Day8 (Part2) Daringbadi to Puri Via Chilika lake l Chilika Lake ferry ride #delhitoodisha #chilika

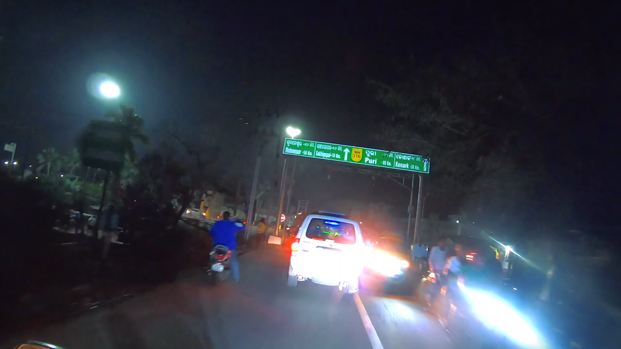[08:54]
पूरी सिर्फ 3 किलोमीटर है और कोणार्क 38, भुवनेश्वर 56।
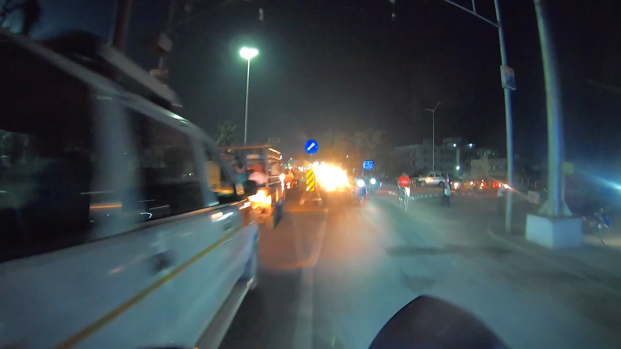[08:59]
तो हम लगभग पहुंच गए हैं पूरी
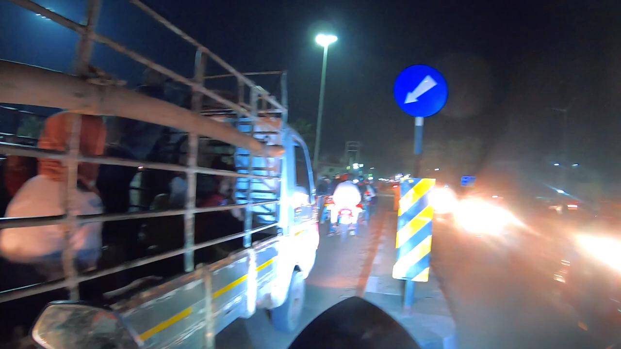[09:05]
और जस्ट 3 किलोमीटर के बाद पूरी आ जाएगा और
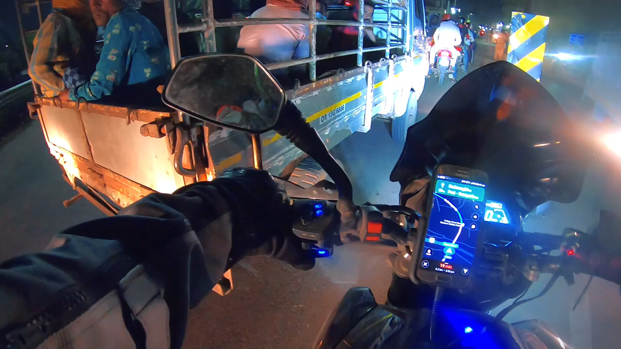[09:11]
हमारा होटल है 6 किलोमीटर के बाद। 19 मिनट हमें लगने वाले हैं और ये मेन सिटी शुरू हो गई है पूरी की। तो मैं अब सीधा होटल जाऊंगा क्योंकि मीत भाई ने
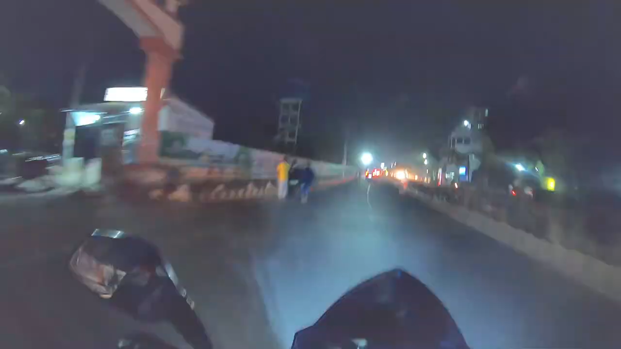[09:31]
भाई साहब बहुत ही भीड़ है यहाँ तो पूरी में,
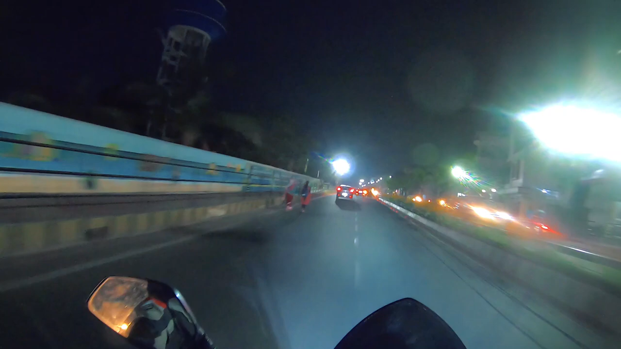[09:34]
पहली बार इतनी भीड़ के अंदर घुसे हैं हम अभी तक। लेकिन जितने भी सिटी में गए हमें इतनी भीड़ नहीं मिली जितनी ये सिटी में भीड़ है यार, बहुत ज़्यादा भीड़ है। और 6:40 हो गए हैं,